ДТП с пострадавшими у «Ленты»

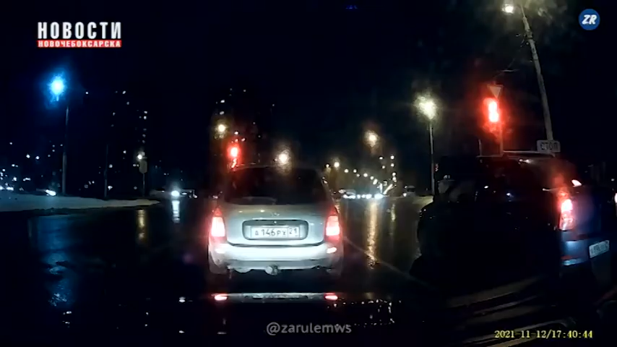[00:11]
Водитель Киа поворачивал налево под дополнительную стрелку с проспекта трактора строителей в сторону жилого района за лентой. А маршрутка двигалась прямо от Шупашкара в сторону промтрактора. Судя по видео, водитель легковушки начал движение на зеленую стрелку. При этом, как утверждают в МВД по городу Чебоксары, водитель маршрутки якобы двигался на желтый сигнал светофора.